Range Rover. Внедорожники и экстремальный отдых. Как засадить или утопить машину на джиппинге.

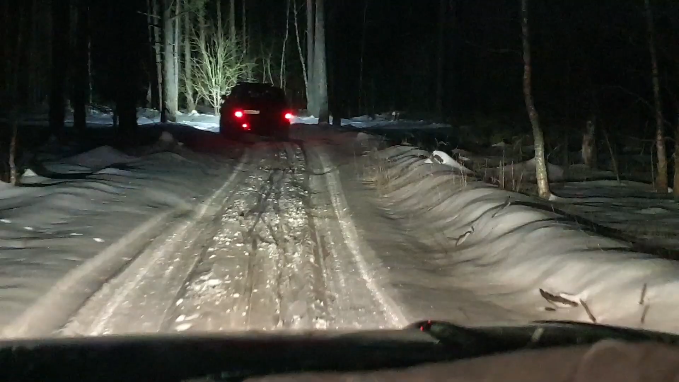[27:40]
Ага. Вот мы и заблудились, походу. Это перекопы. Да, походу мы дело заблудились. Что делать? Наш опять заведующий ускакал. О, с дальними фарами поинтереснее как, да? Угу. Что, он опять сейчас скажет?
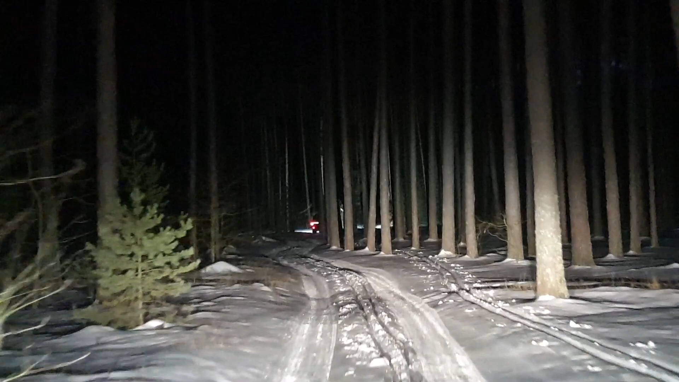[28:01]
Ребята, я вспомню дорогу. К утру выйдем. Да, к утру выйдем. Кашу. Только что колея была, велосипедист. Во, кстати, следы велосипеда. Не знаю, кто тут на велосипеде-то ездит. Зимой, ночью.